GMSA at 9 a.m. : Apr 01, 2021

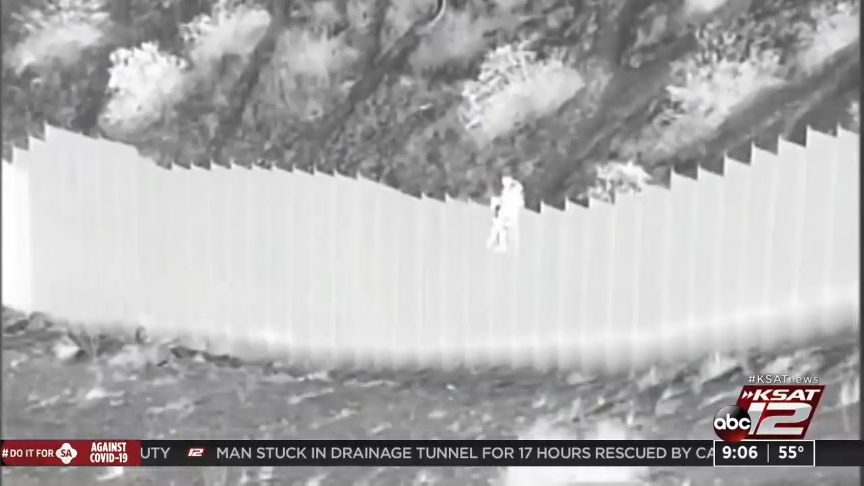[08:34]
The video is from U.S. Customs and Border Protection. It's night vision from the U.S.-Mexico border in New Mexico. That child just lies there for a few seconds before she's able to move and then get up.